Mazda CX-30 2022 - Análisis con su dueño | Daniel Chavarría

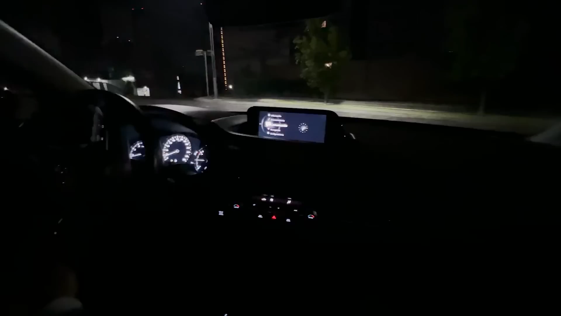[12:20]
tenía Full LED Este Inicial Entonces Es muy similar Pero si siento que CX-30 y Mazda 3 Tienen como un mayor alcance Y tienen sus luces Un poco más claritas Y para manejar de noche De verdad es Muy buena Es un alcance Que No había tenido Con Con otro vehículo Entonces Me da esa seguridad De poder manejar de noche Sin